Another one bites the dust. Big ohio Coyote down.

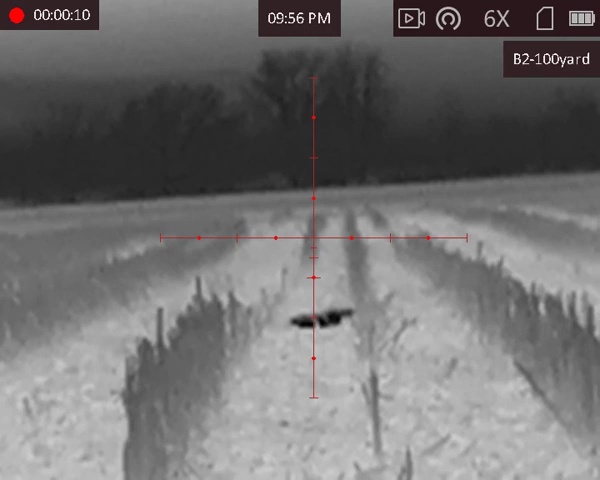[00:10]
Big Perk Outdoors, first set of the night. 5 minutes into the hunt. Coming to the howl. Coyote down.